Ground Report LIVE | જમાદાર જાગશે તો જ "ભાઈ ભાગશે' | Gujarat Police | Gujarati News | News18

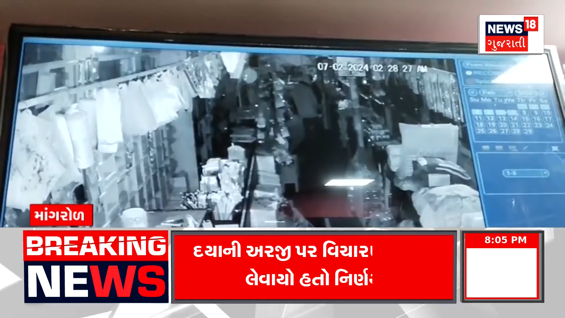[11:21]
नोवेल्दी ना पांछना भागे थी जअंदर की � uğो प्रवेश्या, परंचु त्यारेज आसपास सालो�KA जागी जता चोरी करवा अवेला तषकरू ने परसे वो छोटी � चोरों फफड़ी गया आने चोरी
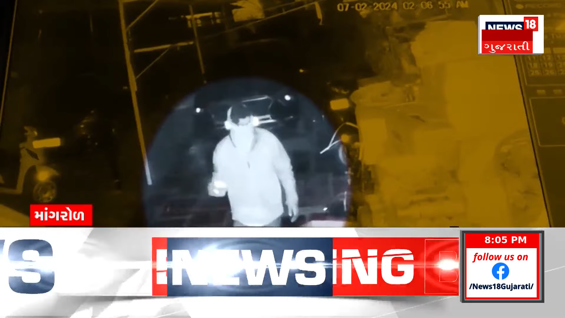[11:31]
करवानू भूली ने सवती पहला भागे ए भाइडा समझी उभी पूछडी ए भागी गया लोको थी एवो डर लाग्यों के चोर पोतानू बायक छोड़ी ने रभागी चुट्या समग रगटना सेसिटेवी कैमेरा मां कैद थेई छे